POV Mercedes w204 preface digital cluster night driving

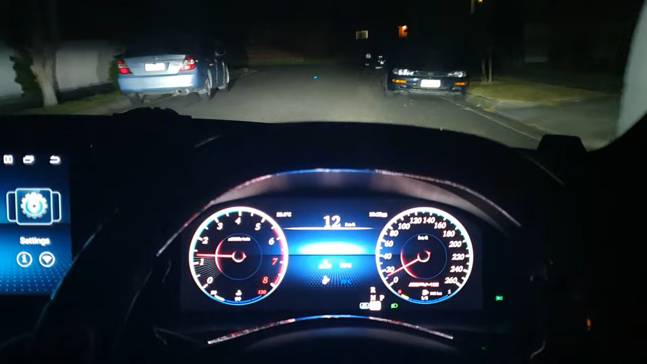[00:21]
let's do this so you can see the speedo up top here you see the time you see the temperature it's going to turn on some air con it's kind of hot here today all right
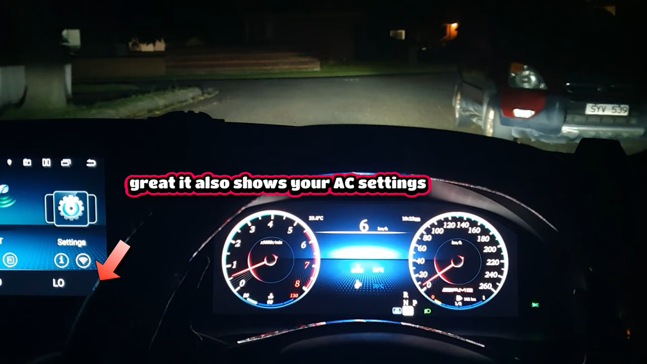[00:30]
and you can see that everything still works we'll go through cruise
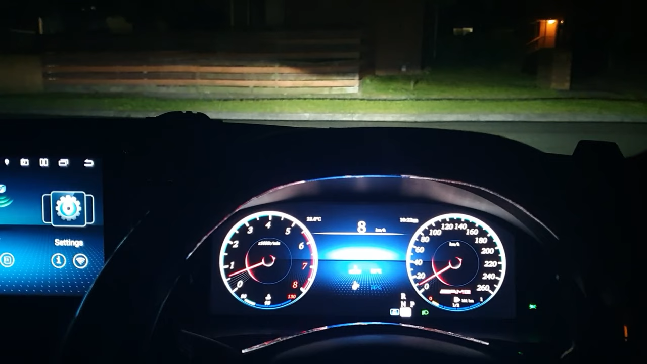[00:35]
control indicating you can see the indicator in the corner there I'm going
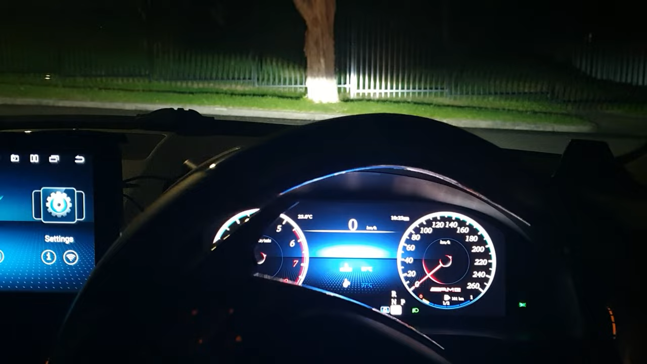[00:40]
to take it slower so it doesn't shake as much but at least you guys will see everything okay going 25 kilometers an hour it does
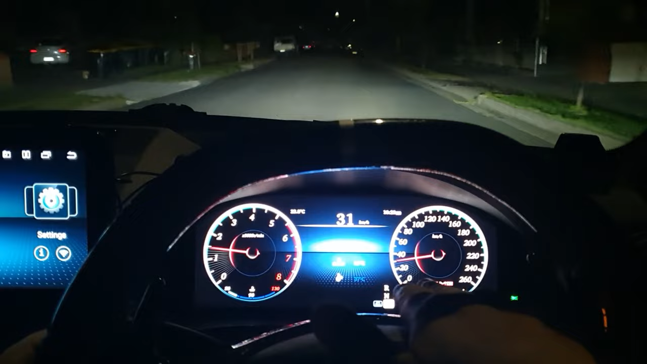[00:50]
match the speedo 30 now give it a little bit more I have to admit one thing I don't like about Mercedes is that it isn't like Toyota Toyota
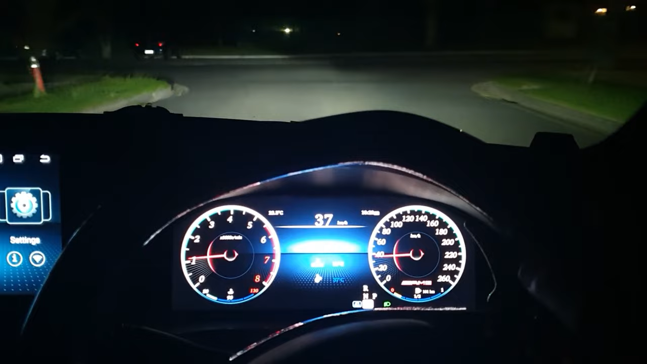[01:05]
as soon as you jump in the car and you turn on air con it's cold straight away whereas with
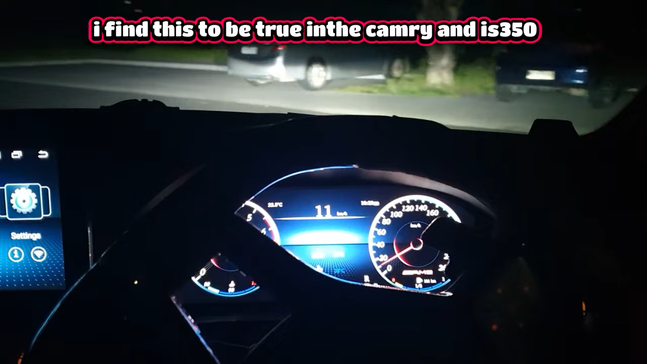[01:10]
Mercedes you have to up your revs in order for the air con to kick in I always noticed that I can't just sit in the car and turn on air con it won't go cold until I rev it or I up the rev so far so good everything's working now we're going to try out cruise control there isn't enough room for me to put on cruise control and maintain that
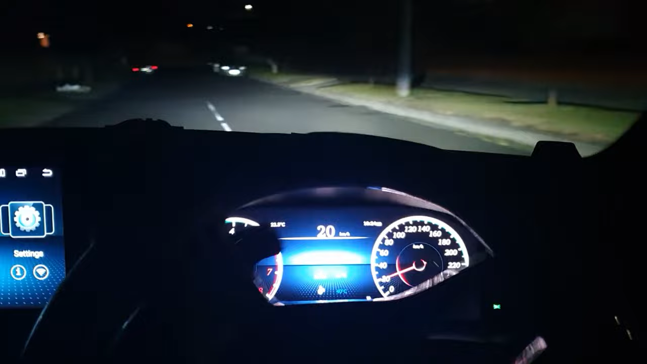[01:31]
speed so I'm going to go on the highway so I can so you guys can see cruise control working all right here we go switch straight to Tiktronic
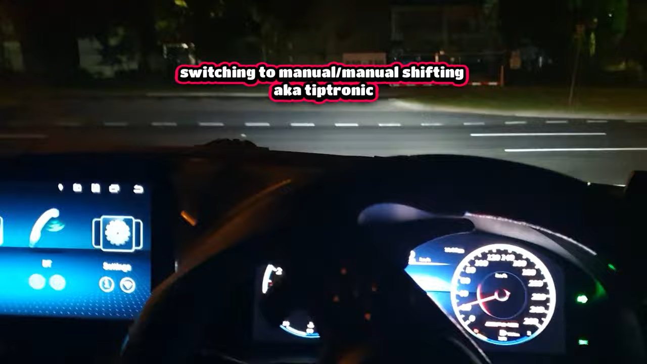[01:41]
I don't want to speed so I just switch the gears just go back to D now drive it feels pretty nice okay everything looks really good you know let's go cruise control now and let's see what do we got all right 61 kilometers an hour
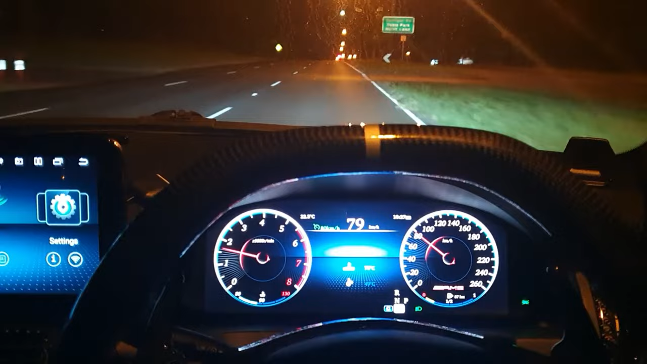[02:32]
a hill now so that's probably why it's not going 80 yet all right so it's going a little bit faster than 80 but it's gonna slow it back down there we are now it's sitting on 80 kilometers an hour I'm gonna take this up for a little bit then I'm just gonna do a u-turn and go back so you guys can see what it looks like while you drive I mean it's pretty cool let me see if I can switch the displays now so you can see the other display right let's go sport mode
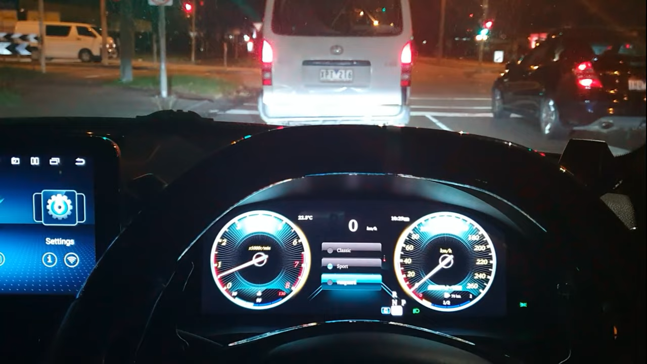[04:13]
and let's go to the last display so you guys can see that display at least so here's the Vanguard display it shows like this and then we can also still
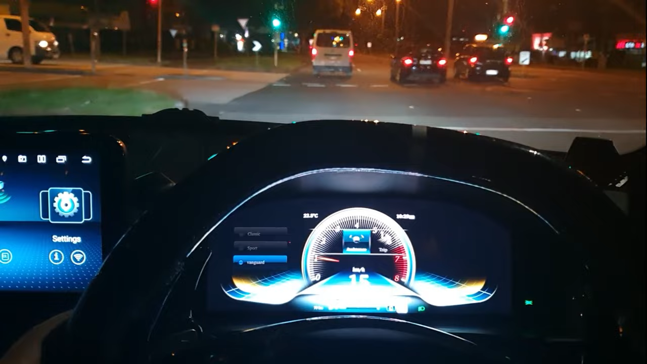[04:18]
put that info that we want to see so let's go other info here and there it is on the left hand side now
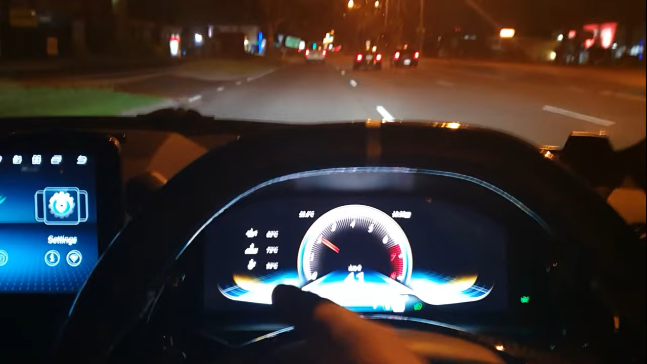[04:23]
right now I still have the AMG logo at the bottom but I'm getting rid of that with the next update that I do
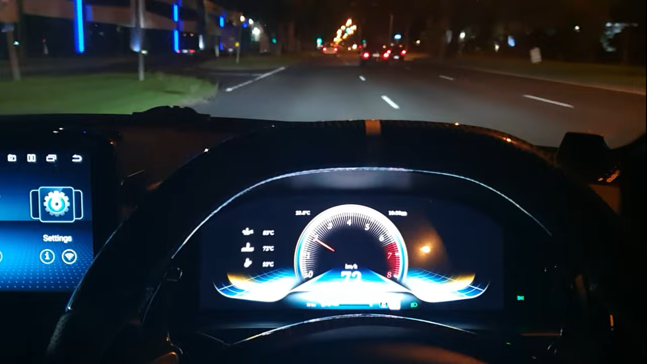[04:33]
if you guys want to keep that then you can get that still because they still offer it they have a few different files saved for the cluster so if you want that AMG
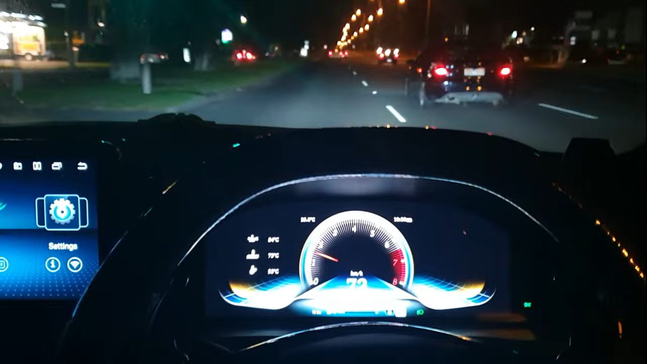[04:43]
logo you're able to get that still I might have to get fuel soon because I don't have much fuel that's okay I'm gonna go back to the what I want to see my type of display themes so I'm gonna go back to classic I think that's the best for me it looks the best it matches my 12.3 inch screen as well
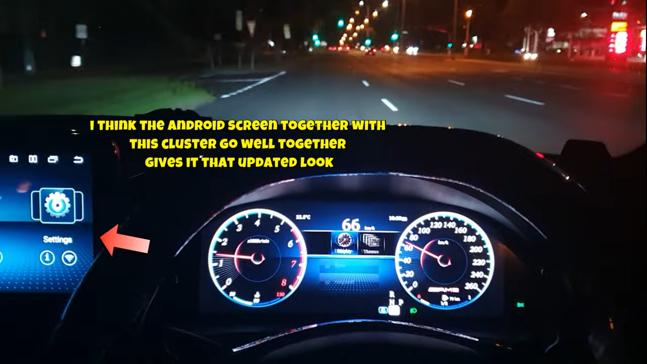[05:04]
and let's see we go trip now and yeah there's my odometer
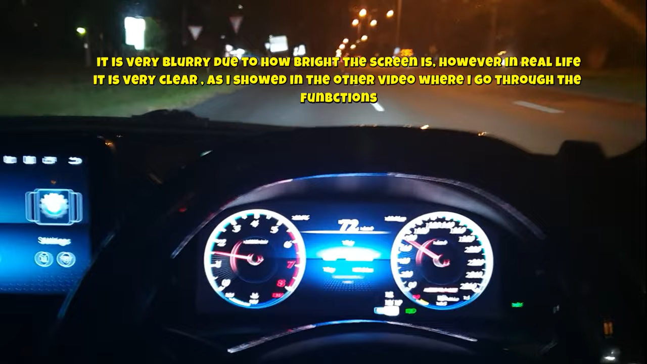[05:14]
and let's see if it is in sync with the trip right so right now it's on 9.4 k's okay as soon as we get 116,654 once it goes five see if it matches we're still on 54 all right there we go 55 now and it's on 20 kilometers so if it goes to 21 kilometers and it goes